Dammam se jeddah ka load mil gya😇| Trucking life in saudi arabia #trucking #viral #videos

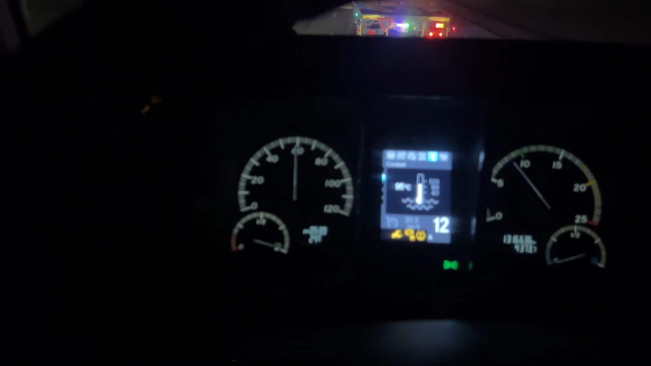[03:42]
اس کے آگے کوئی چیز نہیں ہے اور یہ اپنی مرضی کے ساتھ مستی میں 60 کی سپیڈ پر جا رہا ہے
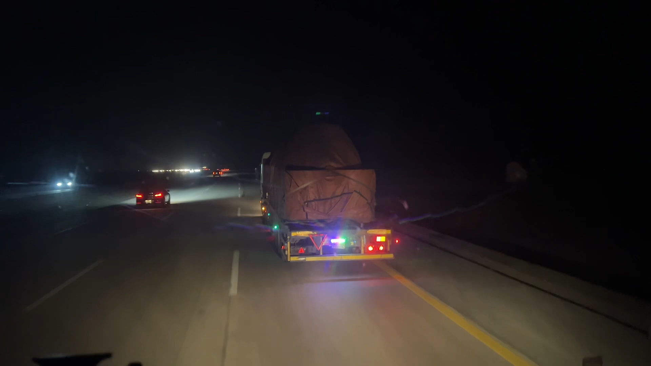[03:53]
پیچھے اس نے کافی لمبی لینڈ لگائی ہوئی ہے پندرہ بیس ٹرک کٹھے کی ہوئے ہیں مسئبت یہ ہے کہ آورٹیک نہیں مار سکتے آورٹیک مار رہیں گے رات ہے پتہ نہیں چلے گا پیچھے کون سی گاڑی میں پولیس والا وہ آگے جو ہے فائن کر دے گا مشکل ہوگی یہ مسئلہ ہے اور یہ دیکھو 60
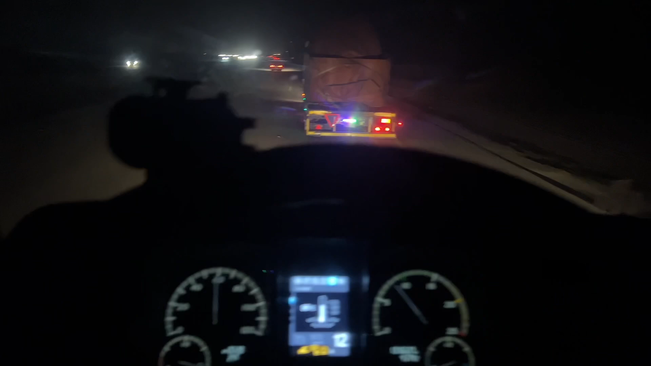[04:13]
کی سپیڈ پر جا رہا ہے 400 کلومیٹر سفر ہے ریاست کا پتہ نہیں اب
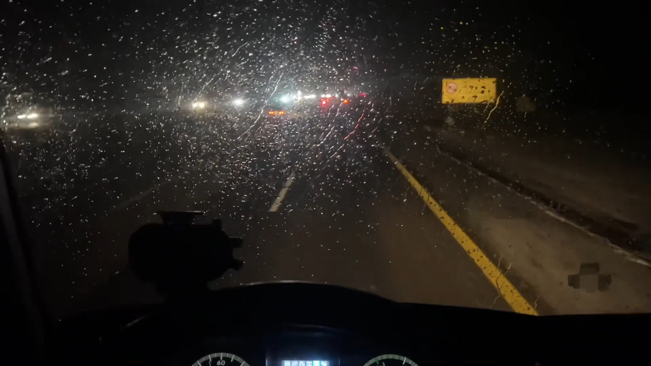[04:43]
وہ میں نے پہلے ایک ویلاگ بنایا تھا اس میں میں نے بزایا تھا کہ گاڑی والے نے جو انہا ریورس کرتے ہیں میری گاڑی کو آگے سے ہٹ کر دیا تھا تو جو میرے والی سائیڈ کا وائپر ہے وہ ٹوٹ گیا ہوئے تو میں نے کافی جگہوں سے پورا پتہ کیا اس کا انفیکٹ آج بھی میں نے بتا کیا تین چار دکانوں سے لیکن وہ صرف آگے والا حصہ جو ربٹ والا حصہ وہ ملتا ہے پیچھے جو یہ لوہے کا سٹینڈ ہوتا ہے جس کے اوپر لگتا ہے وہ وہ نہیں مل رہا مجھے بارش بھی ہو رہی ہے تو پتہ نہیں اب کیسے چلانے پڑے گاڑی کو سمجھ نہیں آرہی